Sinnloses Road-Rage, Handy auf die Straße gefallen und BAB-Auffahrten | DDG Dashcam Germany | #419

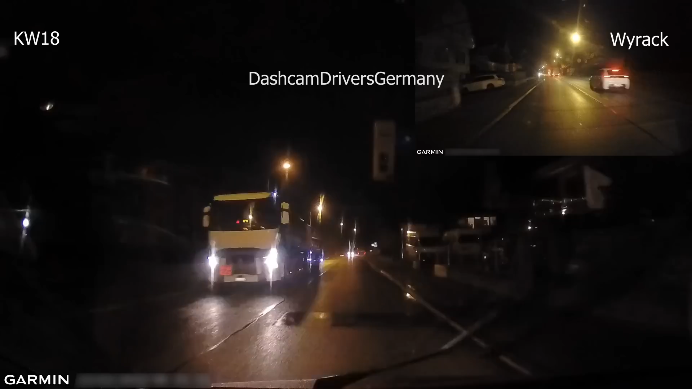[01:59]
Das ist ja immer eine gute Frage. Wenn Fußgänger den Überweg erkennbar überqueren möchten, muss man mit mäßiger Geschwindigkeit fahren, sodass man jederzeit ohne starke Bremsung anhalten können muss. Wenn man so schnell fährt, dass man schon fast daran scheitert, Fußgänger mit Querungsabsicht überhaupt zu sehen, war es auf jeden Fall viel zu schnell. Ohne Licht durch den Tunnel zu fahren, ist ja schon fast der Klassiker. Aber um den Smart links von uns soll es hier gar nicht gehen, sondern um den Polo hier.
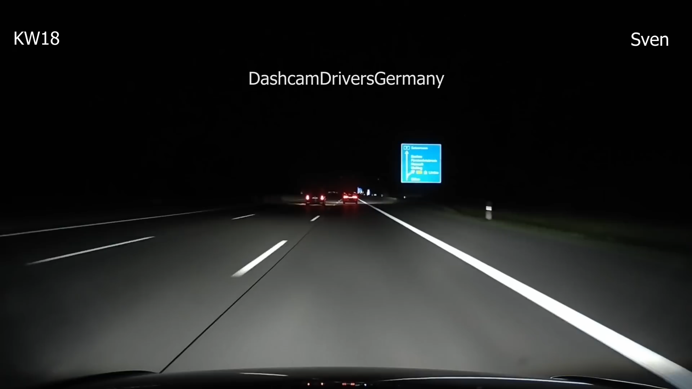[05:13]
Ob es bis zu dieser Stelle schon eine Vorgeschichte gab, wissen wir nicht, da unser Einsender gerade erst auf die beiden Kandidaten hier aufgeschlossen ist. Auf jeden Fall ordnet sich der VW Touran oder was das hier ist vor dem dunklen Audi in der Abfahrt ein. Soweit würde ich sagen, eigentlich noch alles relativ normal. Nur der Audi hat wohl keine Lust hinterher zu fahren.